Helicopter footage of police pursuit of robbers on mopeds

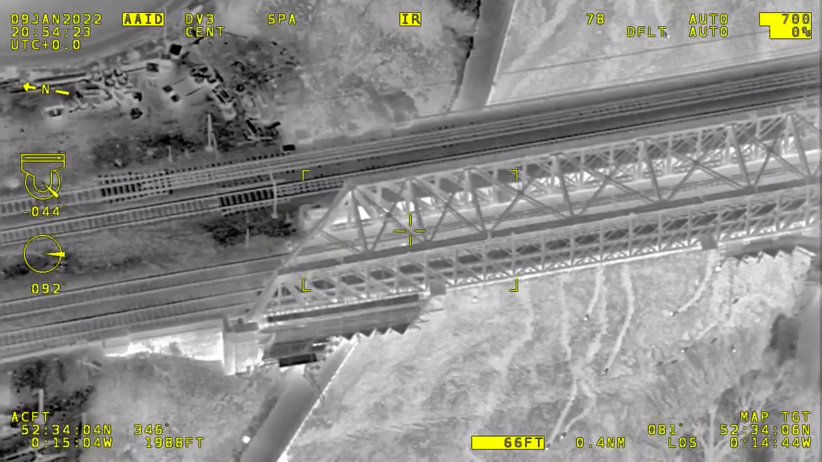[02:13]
a footpath just south of Viers and Platts.
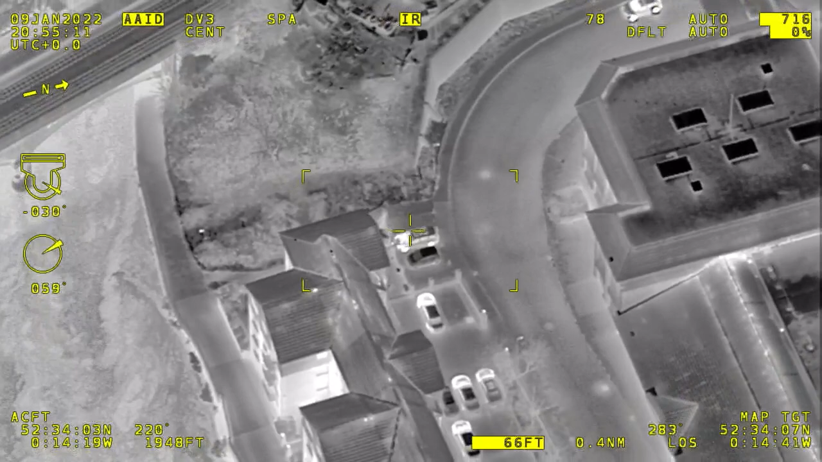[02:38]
One-six, both vehicles now off-off-off again turning into Viers and Platts and it's a reset back towards the railway bridge.
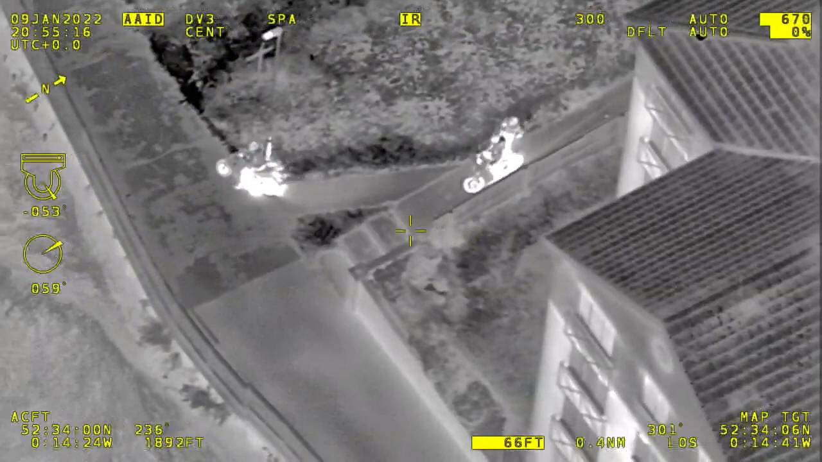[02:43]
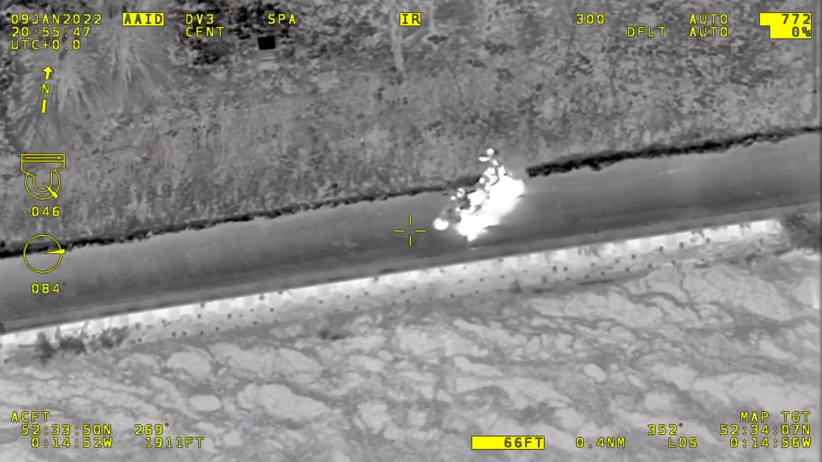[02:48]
Subject's slowing and it's a stop-stop.
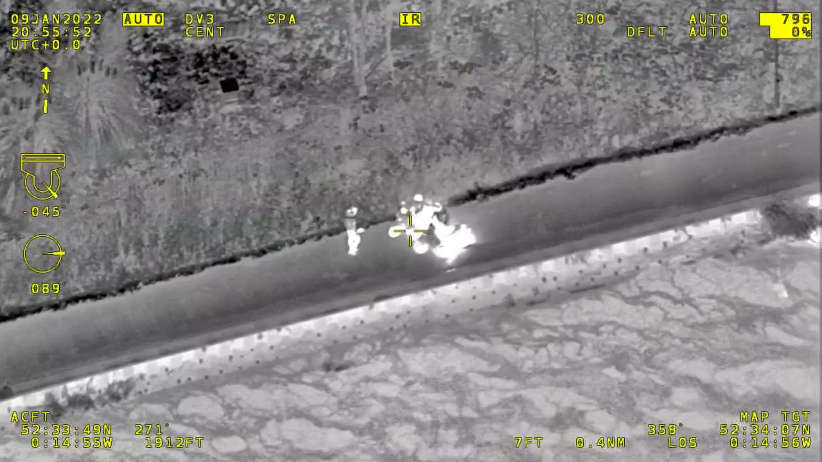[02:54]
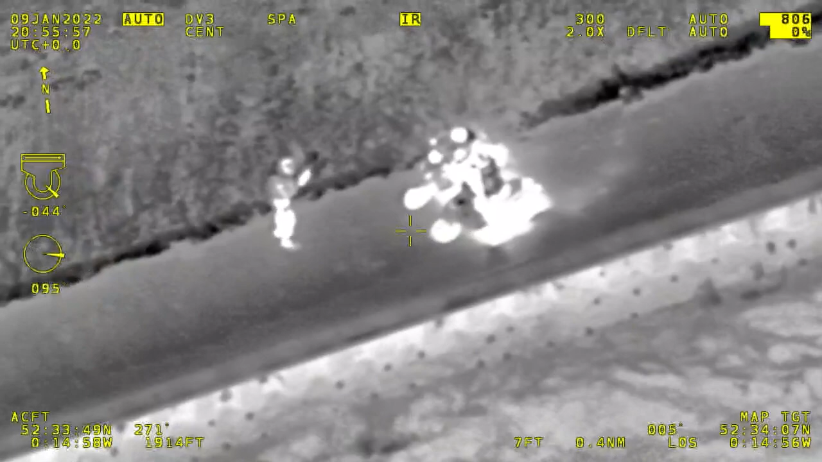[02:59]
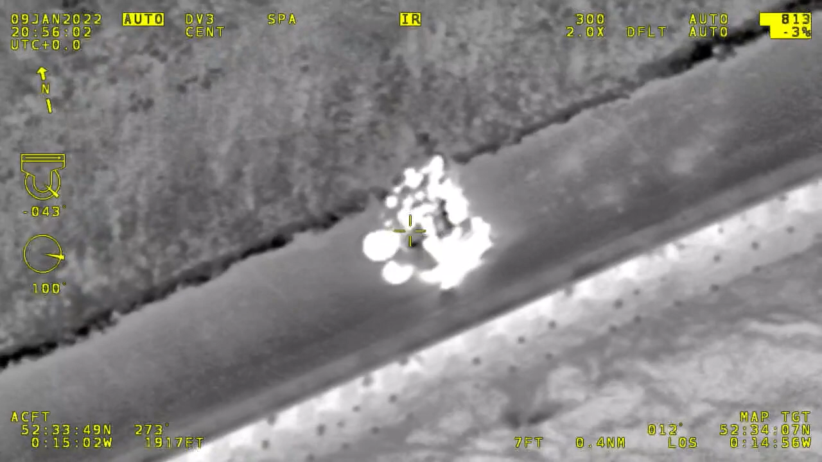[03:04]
One, Pillion Passage got off, taken a photograph of them, they're back on now, both vehicles off-off-off westbound on that footpath.
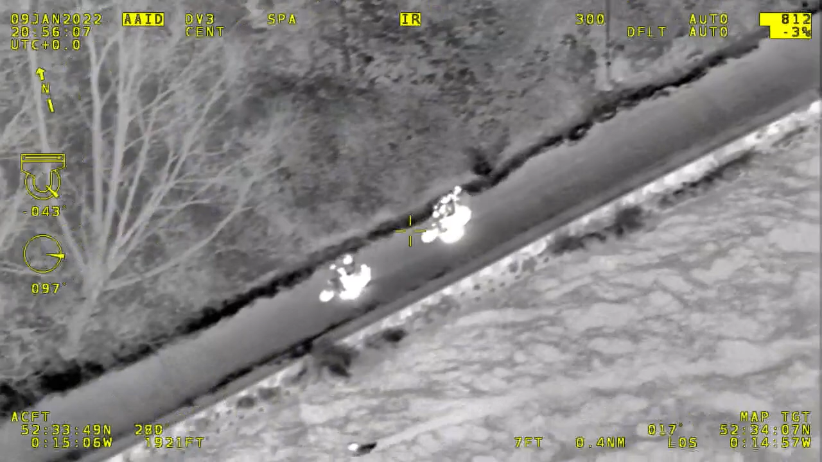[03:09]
Gate two, River Lane.
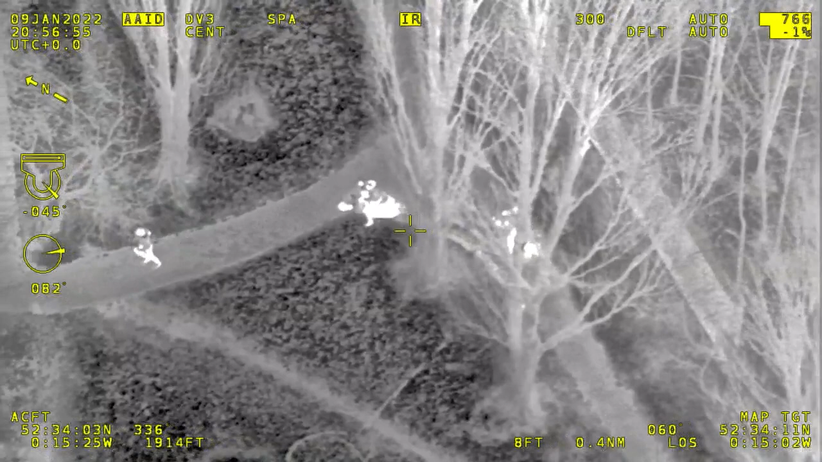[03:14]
One-six, both vehicles have stopped, one's off and running, both of the vehicles are still moving,
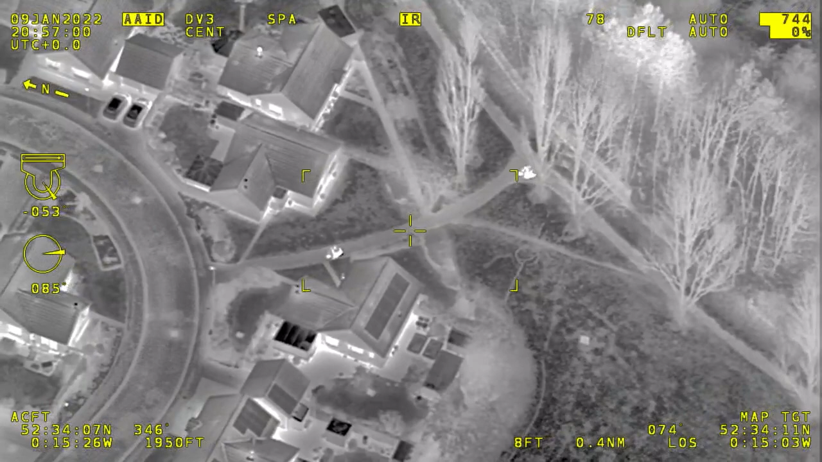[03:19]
standby, one's decamped to a property, I'll give you the address very shortly, it
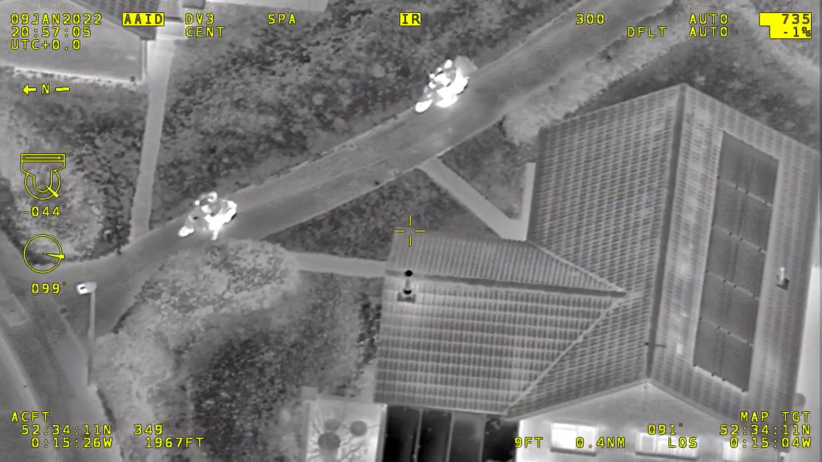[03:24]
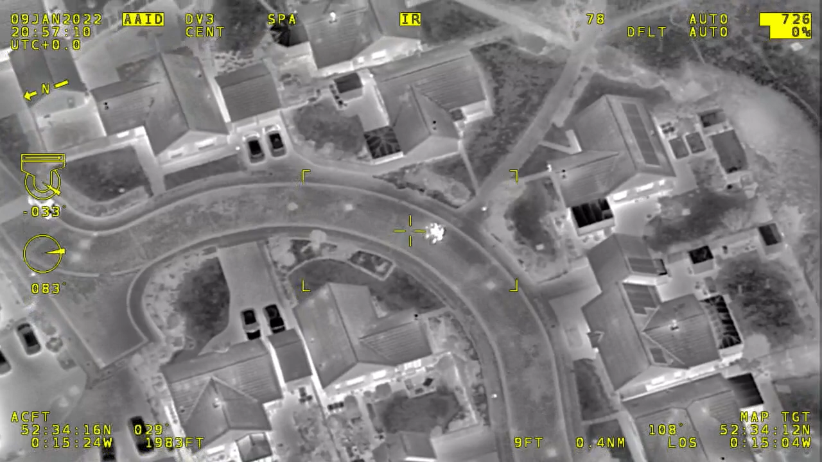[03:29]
is...
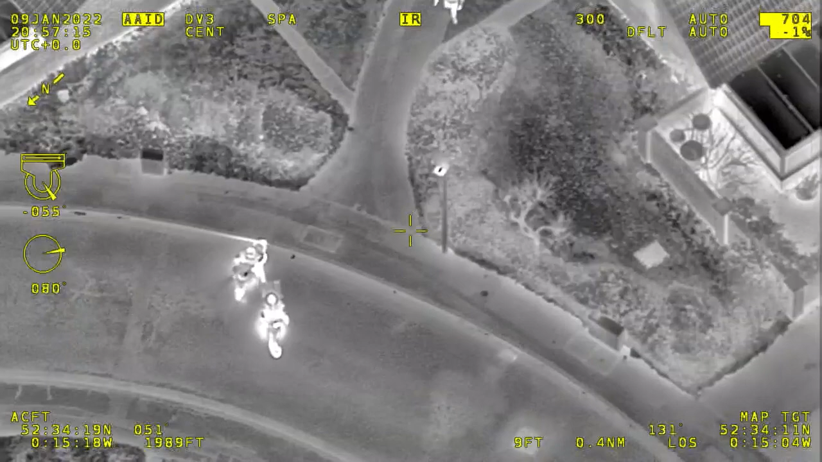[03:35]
...forp-lee road, one's in the front garden.
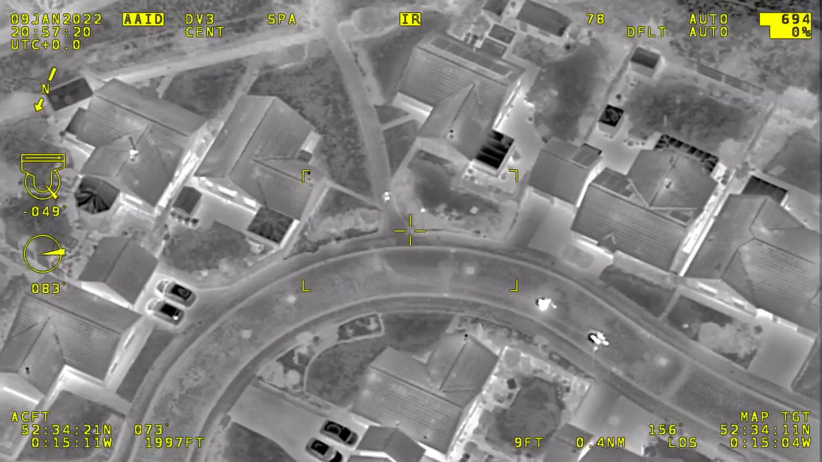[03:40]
Both vehicles now off, leaving that one pedestrian on his own. Gate moped's done, moped's done.
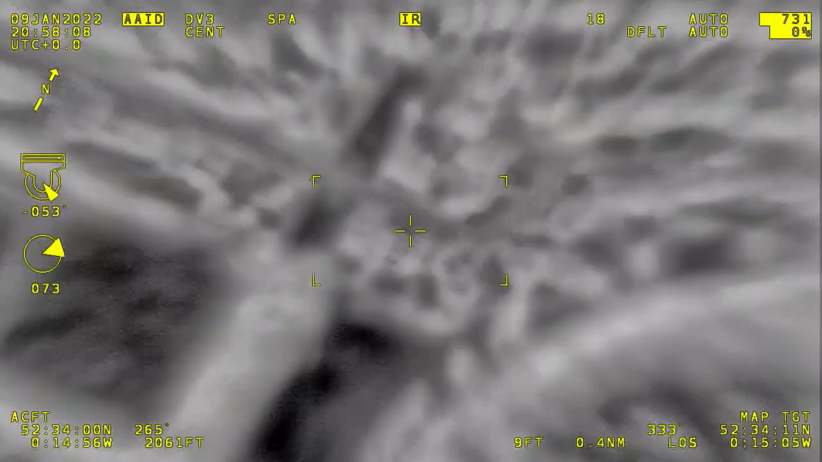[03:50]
So you've got one going down, er, in towards town, in towards town, and then you've got the other one has gone, um, towards Mayfork.
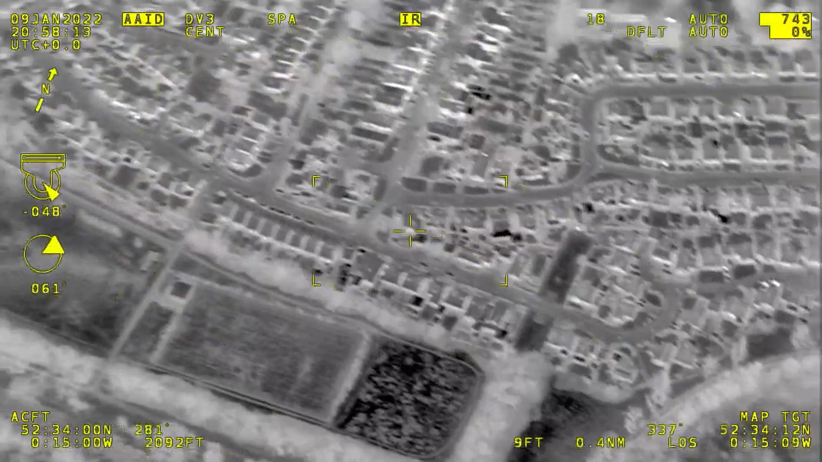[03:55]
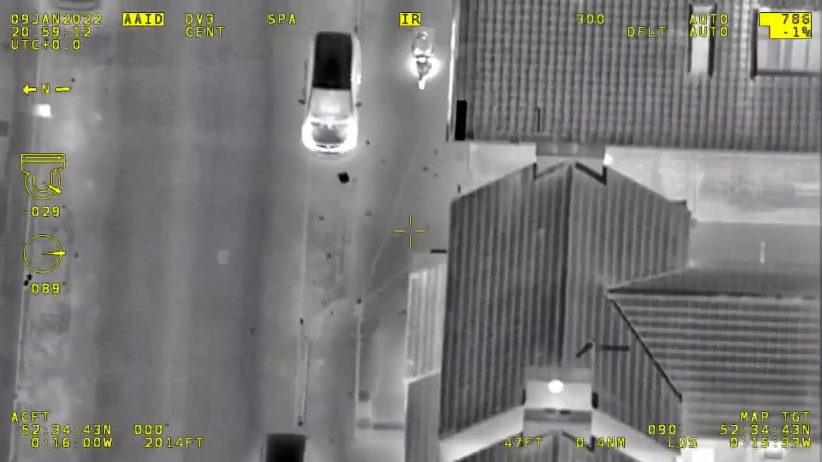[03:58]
He is now right, right, right, towards Rivergate.
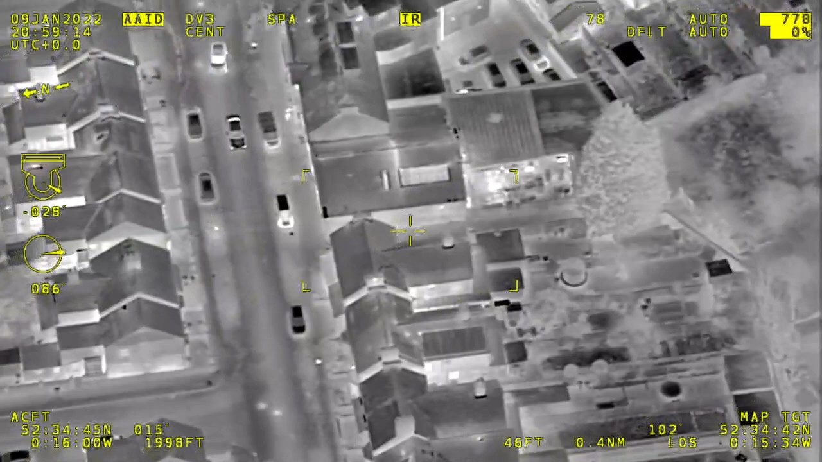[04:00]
Right, right, Viers and Platts, River, Vazda. Pass the other moped ball with that, it's Vinters close.
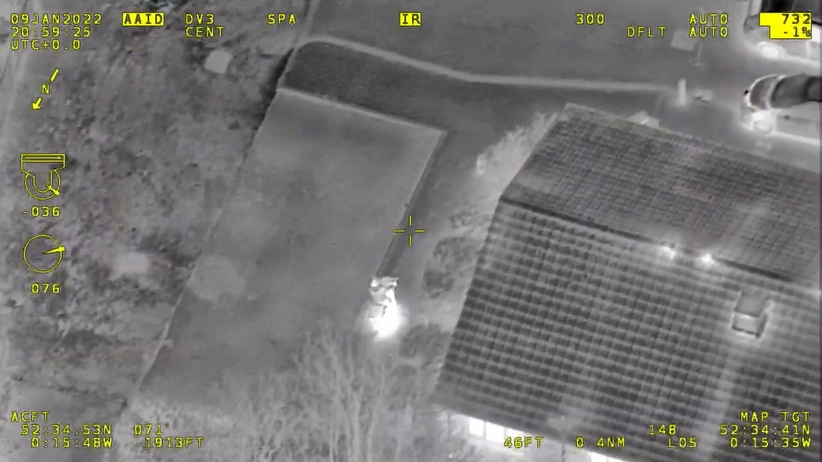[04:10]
Er, 10-90, Viers and Platts, where's he gone? Get out of our view at the moment, waiting to see if he goes to the blue bridge for a decamp. Vinters close, I've got one decamp, it's one unit to Vinters close, please, out, garden hopping.